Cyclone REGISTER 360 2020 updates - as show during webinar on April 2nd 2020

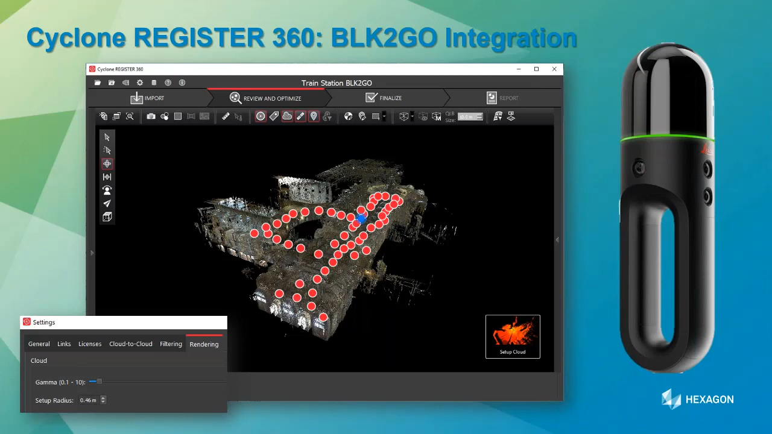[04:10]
So maybe you've got four or five walks that you want to register together. If you've got one walk and all you want is maybe an E57 export, there's a tick box which allows you to export just the E57 without doing any import to Registry 60, which might be interesting for some of you. So that's BLK2Go integration. Then we've got new ortho image export from Registry 60.
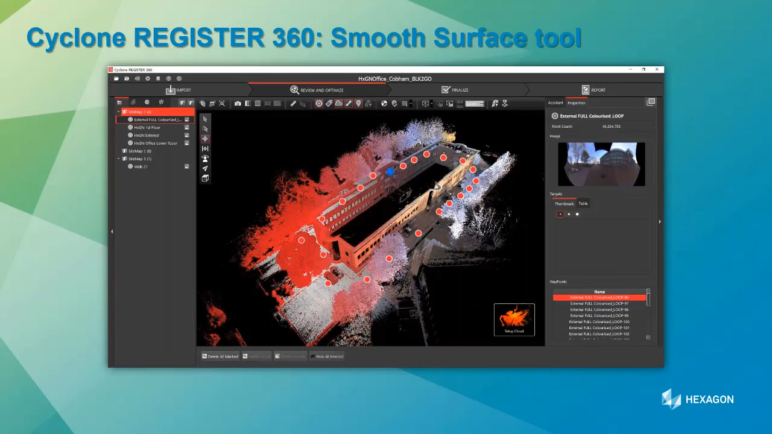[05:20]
It's very, very quick and allows you to rapidly get rid of any noise or information. In particular, it would be okay to go where you're walking through perhaps a crowded area and want to get rid of people or cars. It's a really nice workflow.
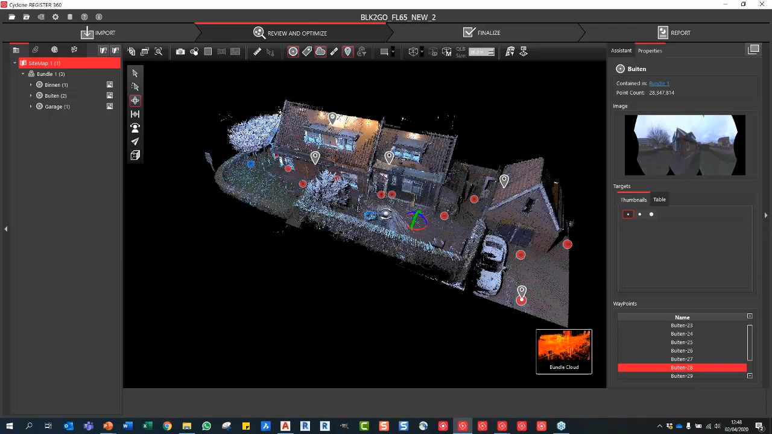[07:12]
And what you can see here, this is a BLK data set that was generated by one of my colleagues who happens to have a rather nice Nissan GTR on his drive. It's very, very jealous, but it's a lovely, lovely car, lovely little house.
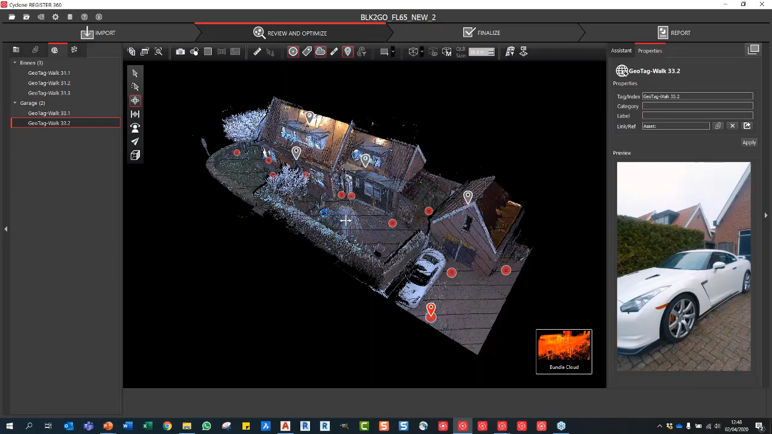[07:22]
And what you can see here, this is BLK2Go data. And you can see you've got all those setup markers that I said before. So we've got rid of the yellow cheese heads. Plus, we've got all the asset markers.
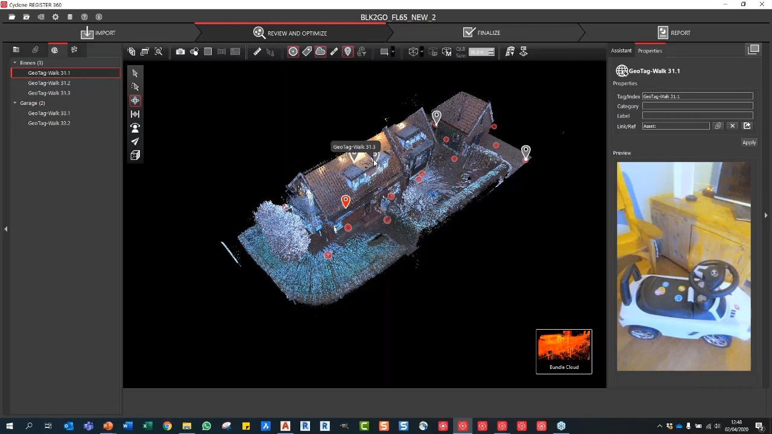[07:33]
So anything that's been collected with that 12 megapixel camera from the BLK2Go, they will also be directly included. So, yeah, a Nissan GTR and a Corvette. Look, there you go. Two very nice cars.
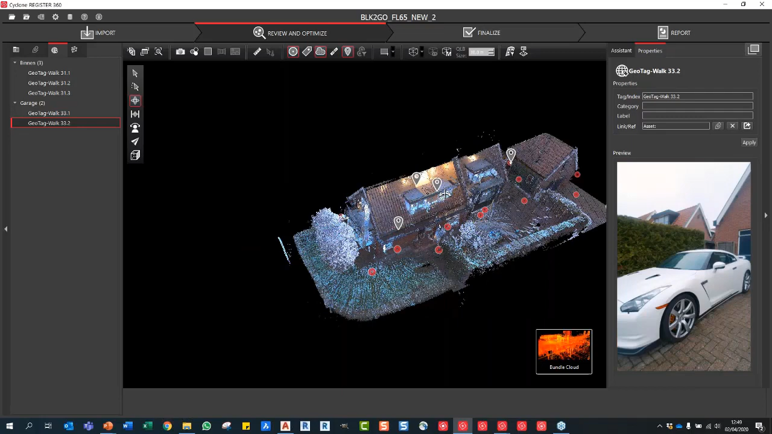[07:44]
So that is the data. I'm just going to show you in the Settings tab here under the Rendering. You can see now if I change this, the setup radius and apply, you can see that changing. I've got it typically set to about around 50. And that looks quite nice. Close that down.
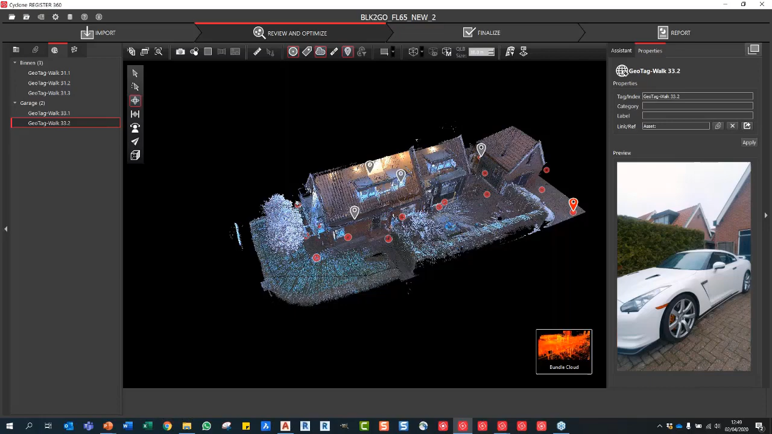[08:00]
So what we can do is we can jump to any one of these scan positions. So I'm going to just jump to this corner here.
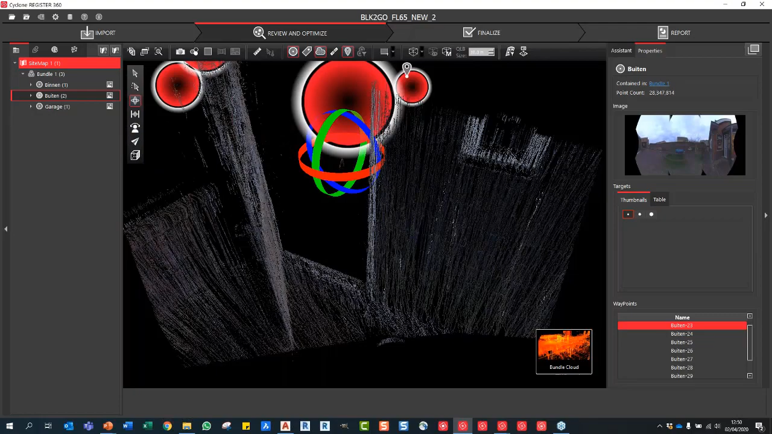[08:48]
And obviously, I can go back into the full 3D mode. But what I'm going to do first is generate this ortho image.
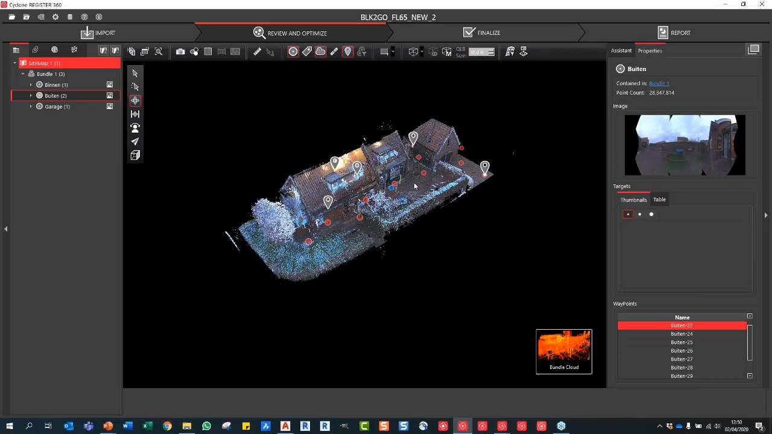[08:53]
So we've got these new viewing tools now. We've got top, right, left, down, you know, your standard CAD tools, but that's something that was missing.
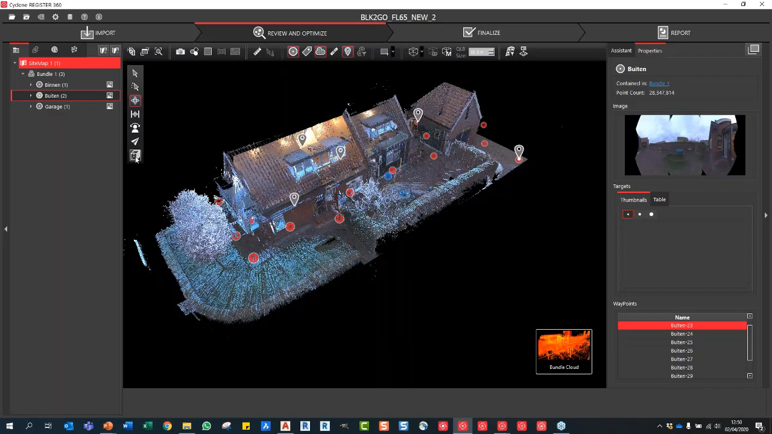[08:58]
If I just press T, you've got the hot key to go into the top-down view.
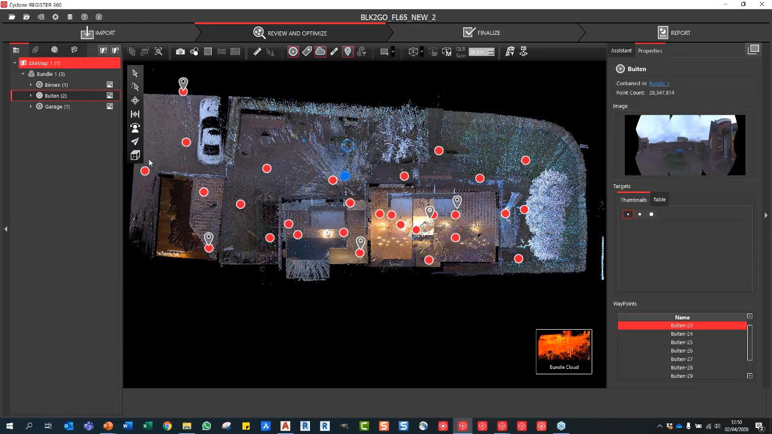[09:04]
But I'm just going to go into the front view because I want to do a very, very quick slice through this building to show you this new ortho function.
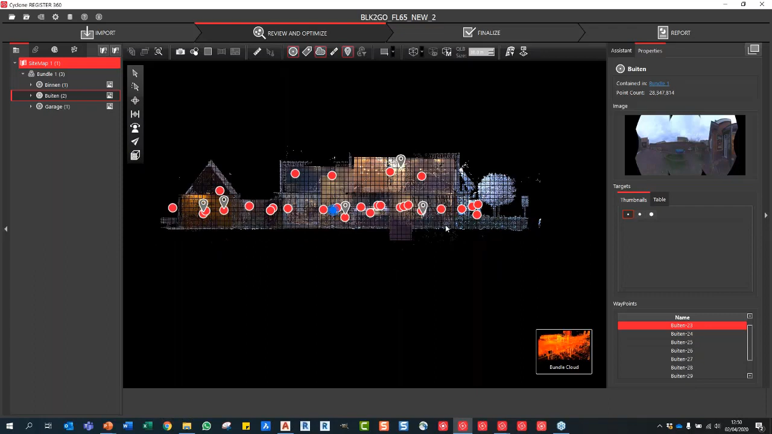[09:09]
So these are the two new functions here. You've got smooth surface, which is this one, and you've got the ortho image here. And I'm just going to click create ortho image.
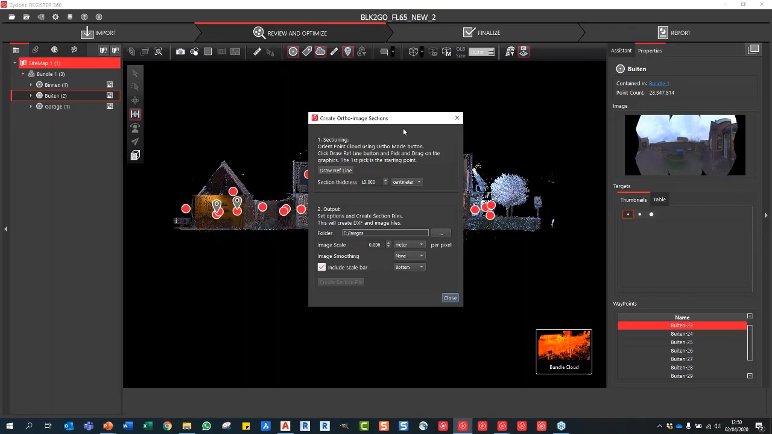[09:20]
And you can see that pops up and invokes this little window. And all you need to do is draw a reference line, choose your section thickness, and then choose your output so you can see the folder. I've got it going to images. You can choose your image scale so you can basically increase the quality or decrease the quality accordingly. If you want any kind of smoothing on your point cloud and your image that comes out. Now, I tend to leave it on none or low. They do work. High is very, very nice, but sometimes it takes away some of the crispness of the edges.